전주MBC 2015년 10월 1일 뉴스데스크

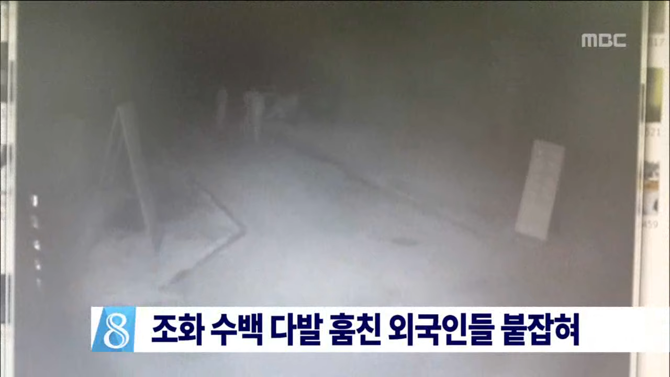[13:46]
완주 경찰서는 완주 공설공원 묘지에서 추석 성묘객들이 놓아둔 조화 600여 개를
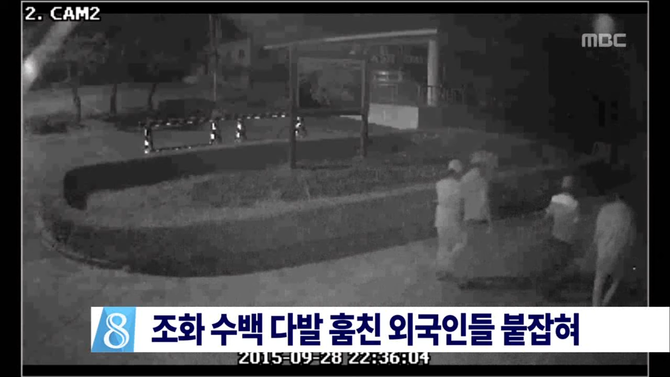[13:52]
훔친 쓰리랑카인 근로자 등 6명을 붙잡았습니다. 이들은 국제 택배로 모국에 보내 선물도 하고 판매할 목적으로 훔친 것으로 나타났습니다.